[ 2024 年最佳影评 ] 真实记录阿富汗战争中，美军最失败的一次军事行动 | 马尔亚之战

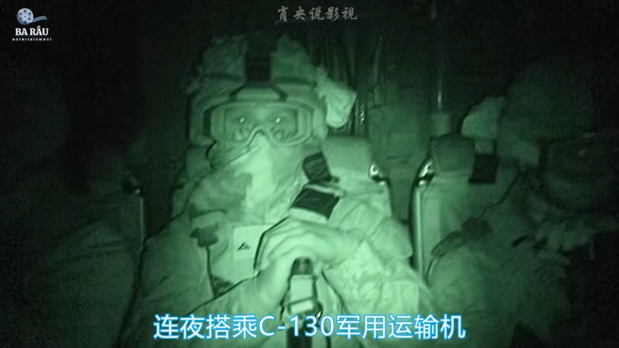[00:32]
输机轰降至阿富汗西部重镇马尔亚附近碧莲作为先头部队深入敌后负责肃清呆地区的塔利班武装协助阿富汗安全部队安抚